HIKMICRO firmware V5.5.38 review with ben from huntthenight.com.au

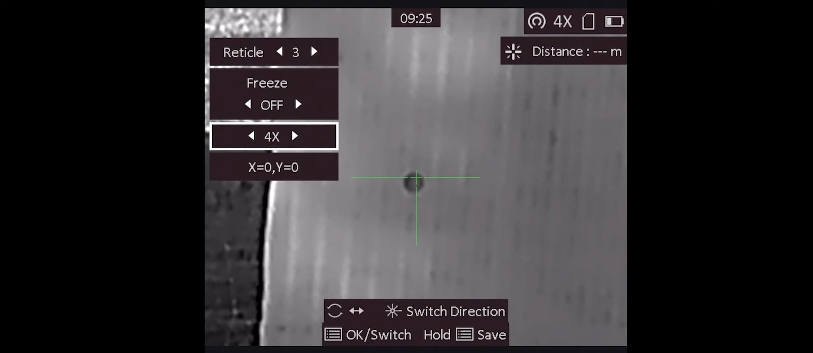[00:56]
So what they've done is they've now allowed you to zoom in in here while you're zeroing and you can change these micro adjustments, OK? Now, I'm going to change it. Actually, what I'm going to do first is show you when it does work. So I've changed it to 8, all right? And when I back out of this, zoom, and I go down to 1 times,
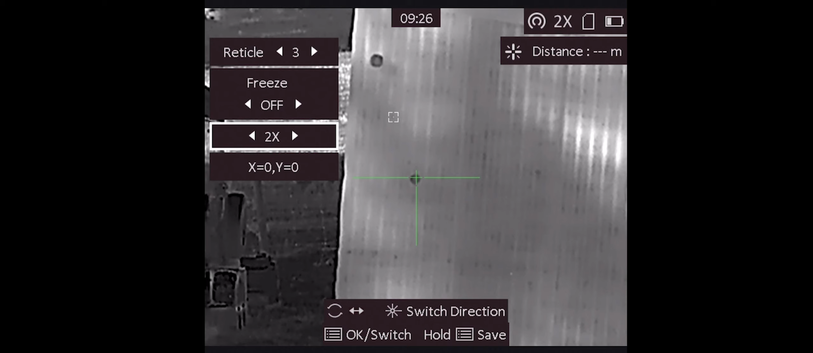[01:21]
you can see now my X-coordinate is now minus 1, and when I zoom in, my crosshair has moved over, OK? So what I'm going to do now, though, is change this to 0. I'm going to put it back. And now when I zoom in, my crosshair is back to where it was, just to the right of that target. I'm going to change this to a factor of 7.
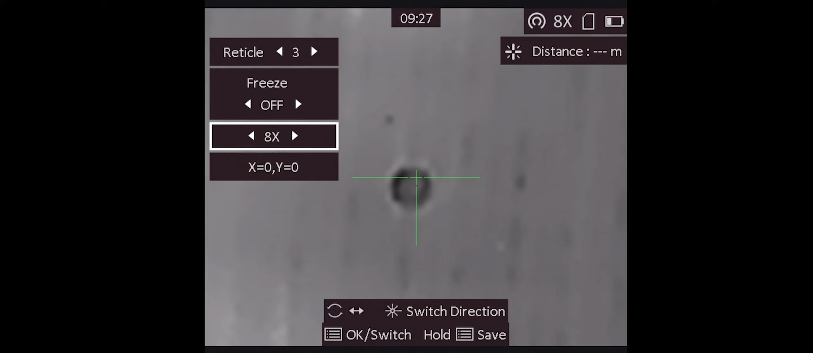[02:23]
It's gone back to where it was. The problem is, it is doing a calculation, it's taking this at 8 times, it's dividing that X or Y-coordinate, whatever it is, by 8, rounding it to a whole number, and adding it to the X or Y down here. That X and Y is not fractional, so you still don't get micro adjustments. So this whole ability to zoom in and change these adjustments actually doesn't work. Because no matter what you do, it's going to come back down to a whole number. So they're on the right path to fixing this, and I provided them this information, but their attitude was, we'll fix it later, which I find actually quite kind of disappointing.
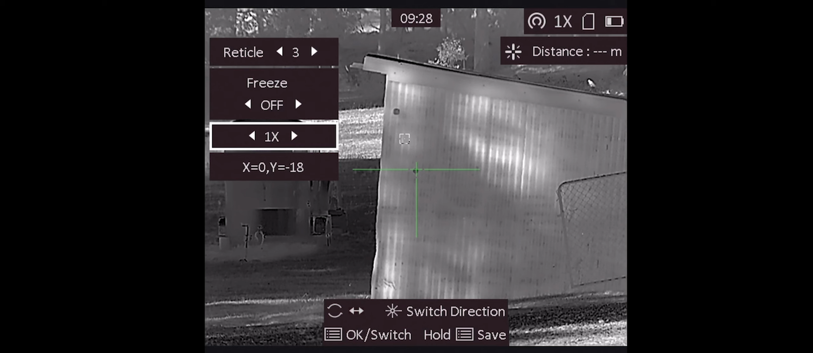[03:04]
And I probably shouldn't say bad things about Hick Micro. I love Hick Micro, but I'm really disappointed about this. Now, this is going to be the same problem. This is the same problem in the Thunder as well, which I'll do another video for, just to prove it. But, here's the but. In this firmware for the Panther, it fixes a whole lot of other issues that should have been fixed from the get-go as well.
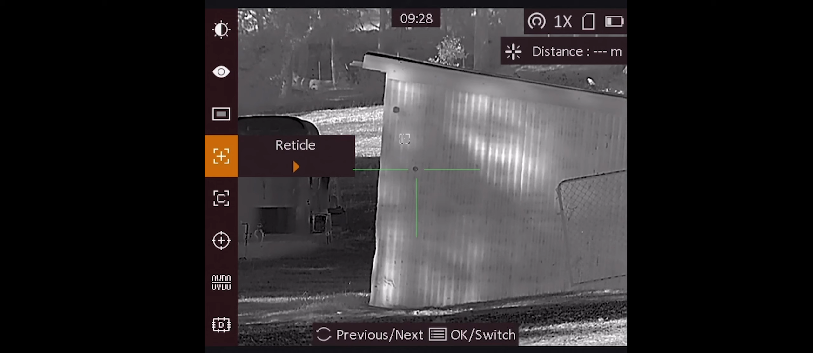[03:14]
It's now got continuous ranging. You press the range finder button, it no longer takes a photo. It now takes an actual distance measurement. And if you, if I block that range finder now and take a distance, you'll see I've got the red marks up there.
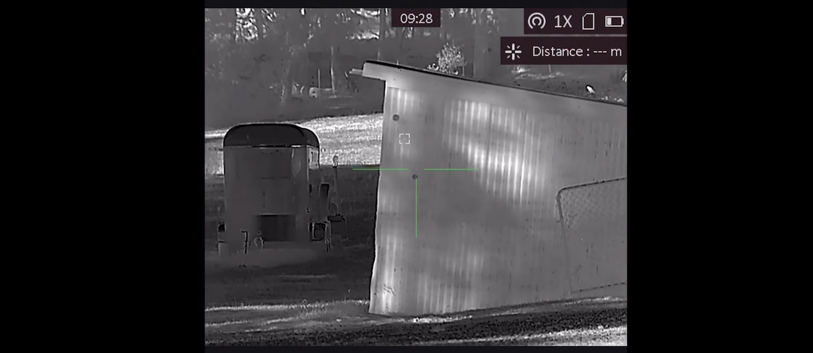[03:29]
It actually now tells me when the distance has failed. So it's fixed a lot of the functional issues that the Panther should have been right out of the box with anyway.
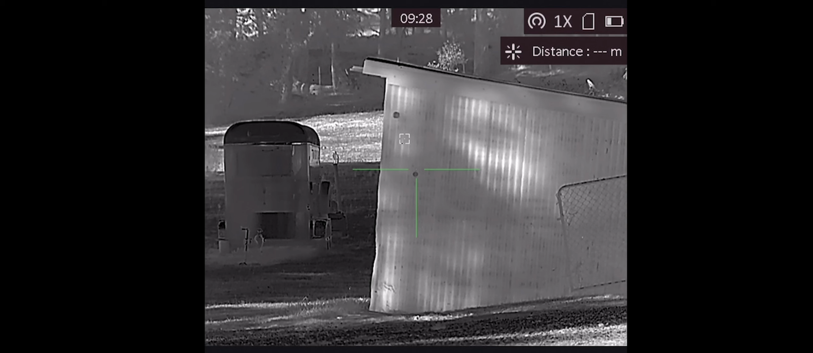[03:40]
But the zeroing system, yeah, still not fixed. Anyway guys, that's it. I will talk to you soon. Bye for now.